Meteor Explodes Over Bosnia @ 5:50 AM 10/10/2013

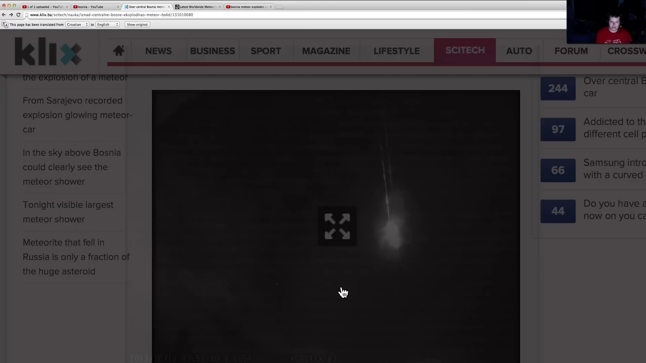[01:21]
Pretty interesting. Look at that. And they're all over the place.